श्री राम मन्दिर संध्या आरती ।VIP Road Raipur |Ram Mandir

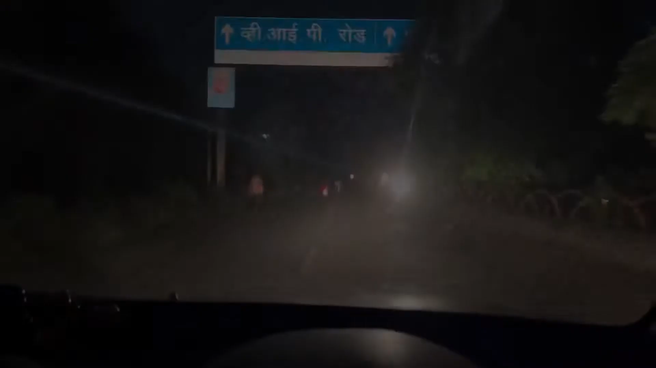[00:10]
तो गाइस यह व्याइपी रोड हम व्याइपी रोड से राम बंदिर जाएंगे
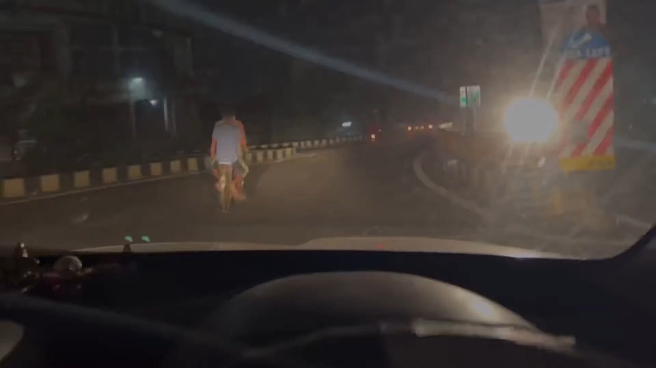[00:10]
तो गाइस आपको यहाँ पर आसपस अगल बगल नहीं मुणना है सीधे जाने है अगर आप पीछे के
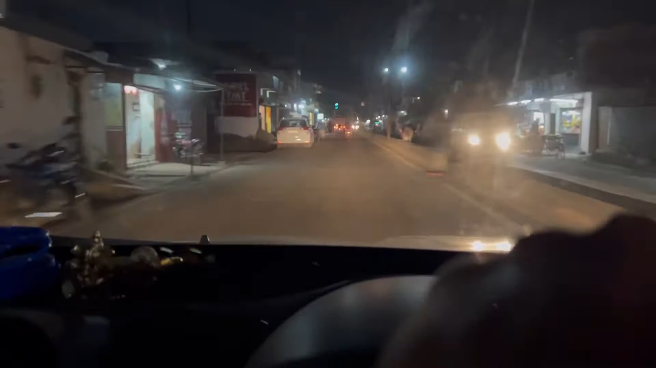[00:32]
हмосेंगव जा रहे हैं राम मंदीर जहां से बहुत दूर दूर से लोग दर्शन करने के यह आते हैं काफी उनिक इस्ताईल उसका बना हुआ UX केशे कू चलते हैं यहां पर है यह होटल ओके
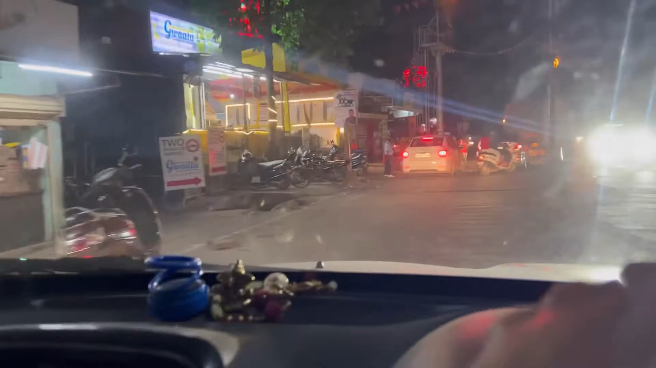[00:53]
यहां बहुत ही अच्छा समों से मिलते हैं और अभी हम जा रहे हैं यह सामने गाड़ी है
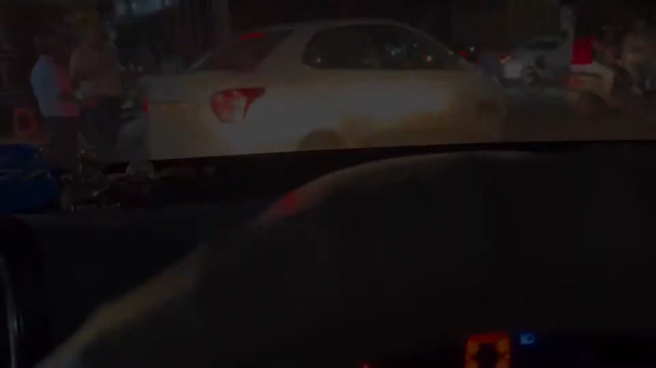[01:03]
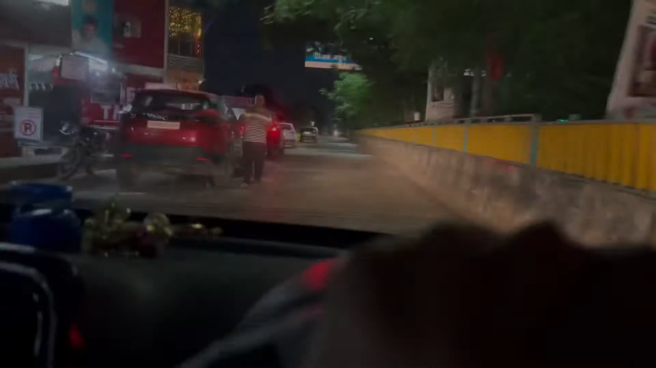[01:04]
यह रोड गाइस हम अपोजिट जा रहे हैं इफ हम एयरपोर जाना होता
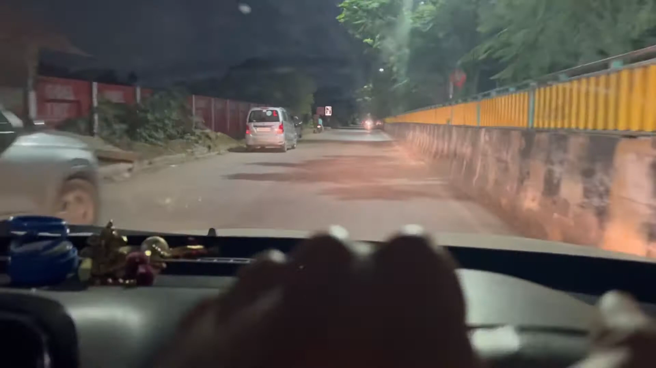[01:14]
है तो हम उदर जाते हैं अभी हम जा रहे हैं राम मंदीर की तरफ और आगे ही राम मंदीर हैं को सोह चलते हैं